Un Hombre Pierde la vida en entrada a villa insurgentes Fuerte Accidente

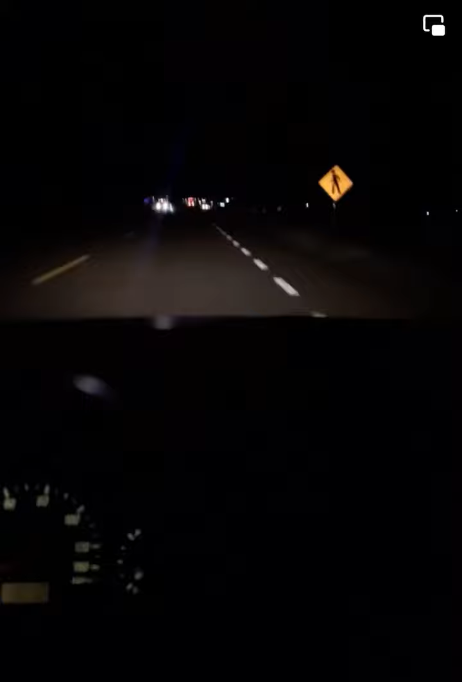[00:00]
Tronque de veas insurgentes Vamos a ver que es lo que pasó aquí Están unas patrullas No sabemos que es lo que está pasando Vamos a investigar a ver que pasó Algún choque Algún accidente No se sabe Sí